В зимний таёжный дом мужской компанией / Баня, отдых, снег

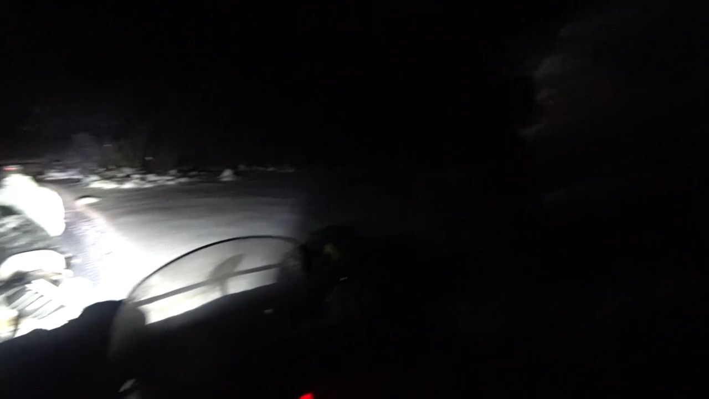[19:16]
Мы оставили мопед внизу, потому что проехать вот этот склон уже не получалось.